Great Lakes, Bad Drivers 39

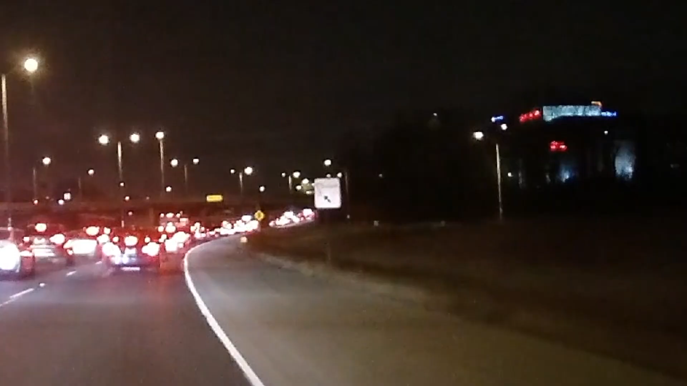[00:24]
Oh god. I'd wait in this like every afternoon. Like stop and go, stop and go, stop and go, stop and go. And you'd see like, one moron like booking it on the shoulder.
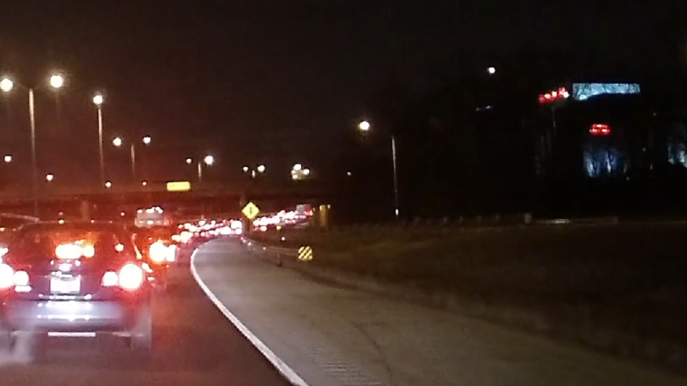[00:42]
Yeah. This person about to reverse up the on. Oh my god, yes they are. They're going to back all the way up the on-ramp as though that's...
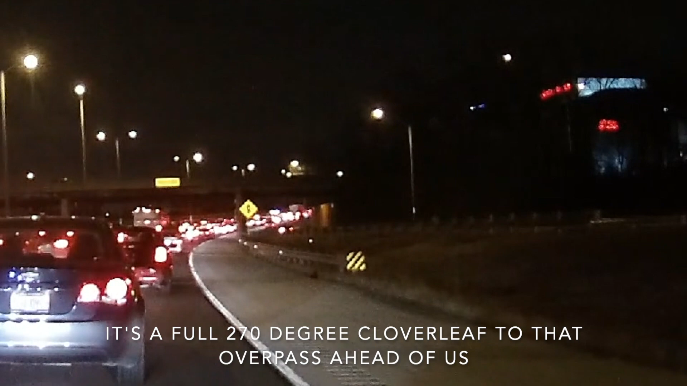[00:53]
I'm telling you what I'm saying right now. Oh my god. That's so illegal. Please let there be a cop somewhere around here. Oh my god. That's so fucking stupid. Yes. Holy fuck, that's so illegal. No, so, I mean...